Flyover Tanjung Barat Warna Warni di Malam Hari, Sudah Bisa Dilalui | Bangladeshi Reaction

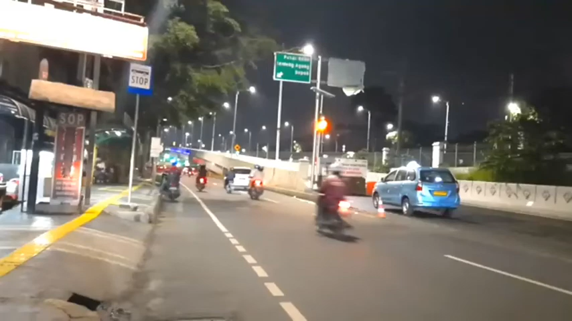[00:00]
Guys, itu flyover Tanjung Barat Warna. Di malam hari itu,